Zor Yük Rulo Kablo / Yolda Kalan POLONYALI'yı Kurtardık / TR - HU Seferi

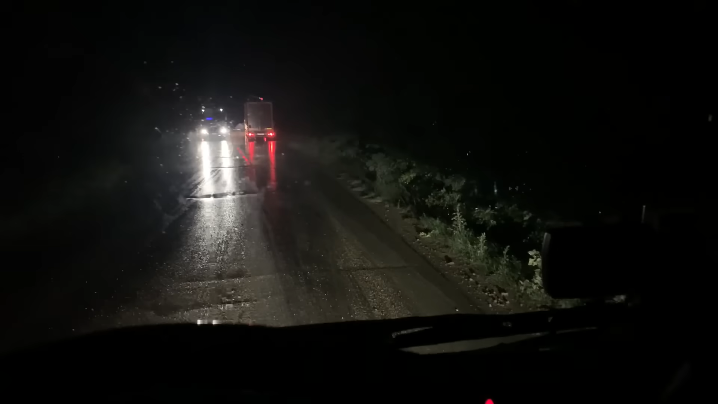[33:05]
Arkadaşlar havuzlu parktan çıktık, yaklaşık hemen takıma bakıyorum, 1 saat 37 dakikalık sürüş yaptık, 87 kilometre yol geldik.
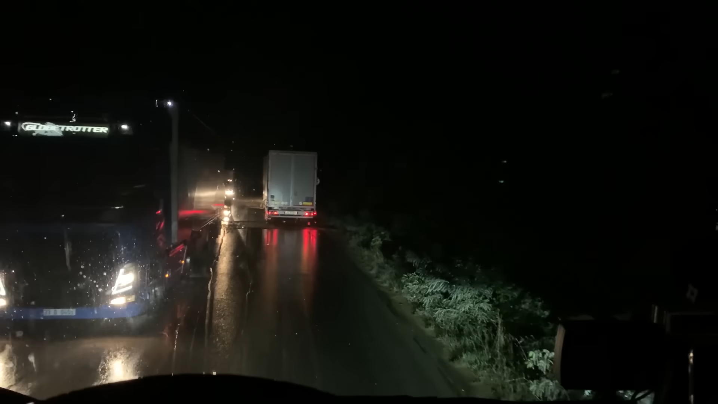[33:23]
Şimdi bak şuradaki çukuru göstereyim size. Bu bir çukurdur ya, bak bu.
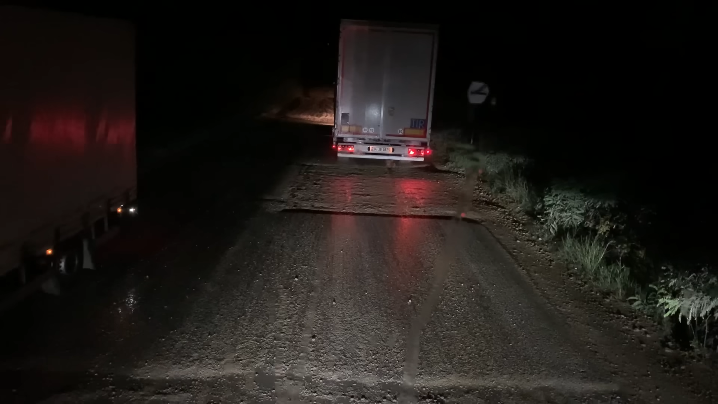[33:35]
Şu yolun araba nasıl yamuluyor bildiğin kaldı orada. Burası Vidin yolu arkadaşlar. Burası transport yolu. İlginç ya bak. Ve son 3-4 kilometredir yol böyle. Gerçekten anlam veremiyorum bak. Öndeki abimiz tanıdık, o yüzden öyle selektör uzun tuttum. Sen şey yap diye.
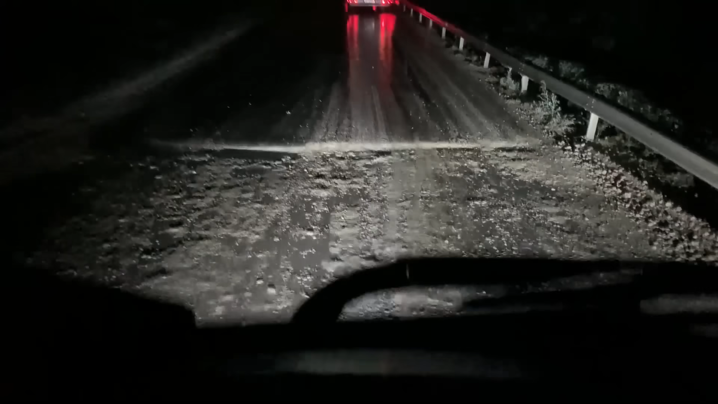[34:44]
Gittiğimizi de göstereyim de şöyle. 0.5 kilometre falan yani. Çok şey de yok. Yalnız bu yol böyle değildi, bu yol bozulmuş. Yani bu yol baya baya bozulmuş. Anlam veremedim ben buna tabii. Yani bunu böyle yapıp arabalara ezdirip üstüne büyük ihtimalle sonradan asfalt attıracaklar ama çok ilginç yani harbiden.
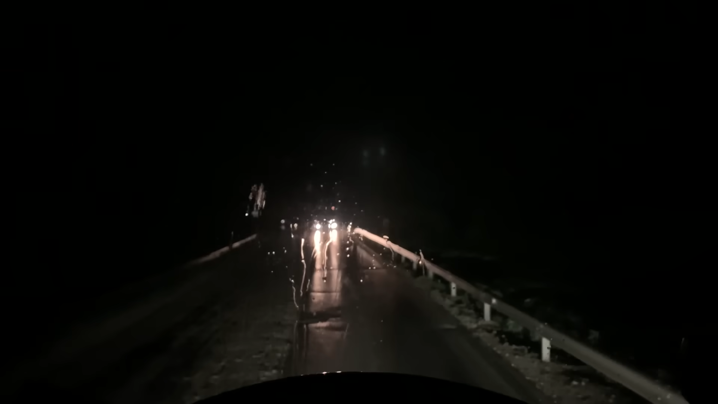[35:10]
De abi sen hani bu tarafa geçmene gerek yok, kusura bakma. Biz de yol gidiyoruz ve rampa çıkıyoruz. Yani biz de o yerlerden geçiyoruz ama kimsenin önünü kesmiyoruz.
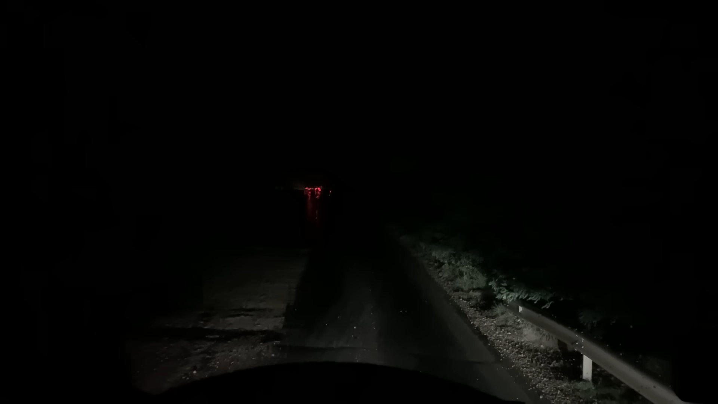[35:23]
Buradan sonrasında asfaltlar mesela yapılmış. Şu kısım. Diyecek bir şey bulamıyorum. Yani bu bir transport yolu. Gördüğünüz üzere araba kırmaya devam desem de inanmayın Allah'ın izniyle. Hayırlısıyla yavaş yavaş gidiyoruz. Yani burada böyle paldır küldür girmiyoruz tabii.